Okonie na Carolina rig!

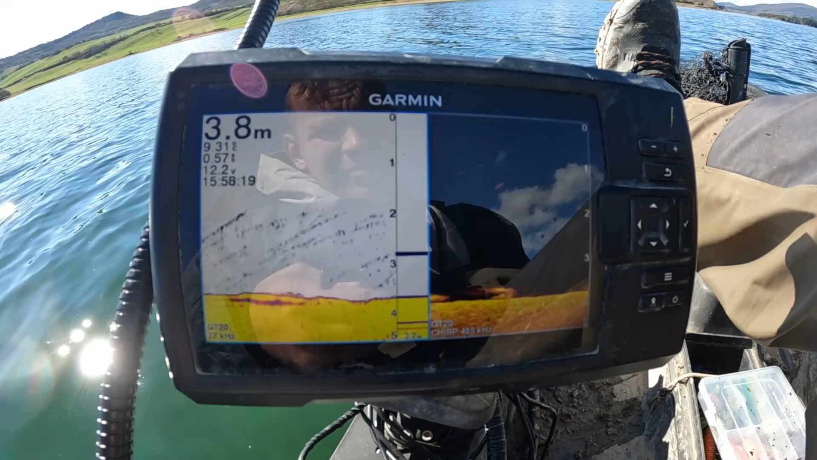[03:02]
On screen: depth 3.8 m
Jest ich tu ze setka, jak nie więcej, ale bardzo dużo maluchów widzę,